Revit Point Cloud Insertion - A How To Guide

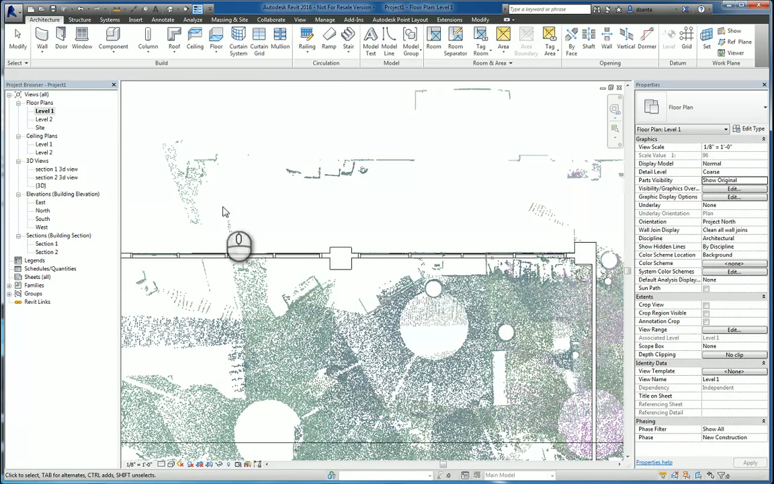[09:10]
And if we look at that in 3D, we can now start to see the design iteration coming into fruition. And this is all based upon the existing 3D point cloud file.